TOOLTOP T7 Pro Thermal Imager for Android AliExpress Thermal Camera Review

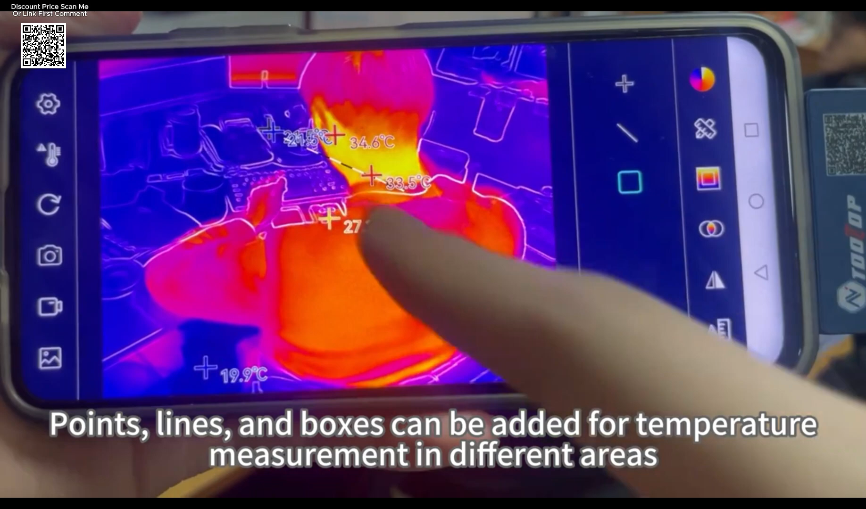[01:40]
Detail clarity is enhanced through adjustable sharpness and contrast, improving visibility in complex thermal environments. Despite all these features,